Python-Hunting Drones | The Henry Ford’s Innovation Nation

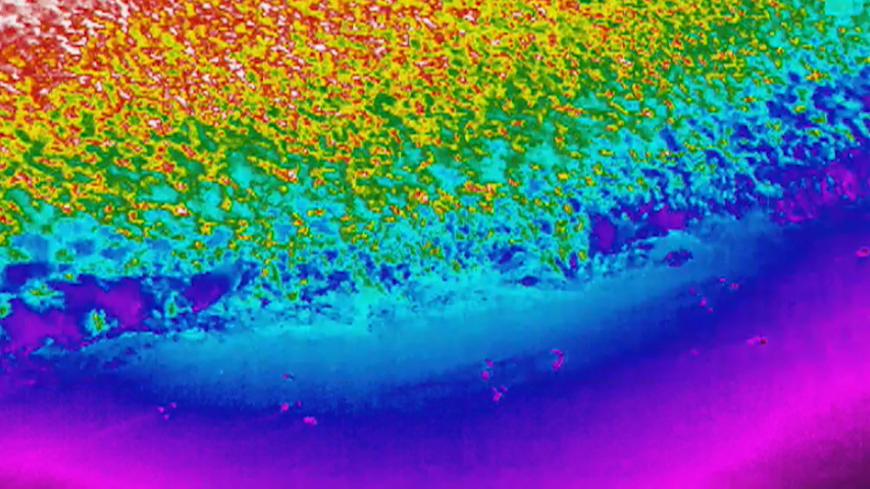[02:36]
Kevin launched the drone, and changing color palettes, we were able to search the ground for python heat signatures and shapes.